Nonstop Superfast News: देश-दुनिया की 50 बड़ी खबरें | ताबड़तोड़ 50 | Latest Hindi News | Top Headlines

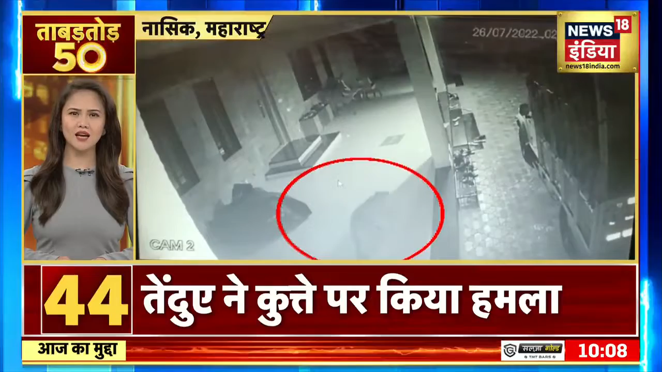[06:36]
महराश के नासक मेरी हैश्चे लाके में तेंदुए के हमले से हड़कंप एक घर के बाहर से कुट्टे को उठा कर ले जाता हुआ तेंदुए सीसी टीवी में रकॉड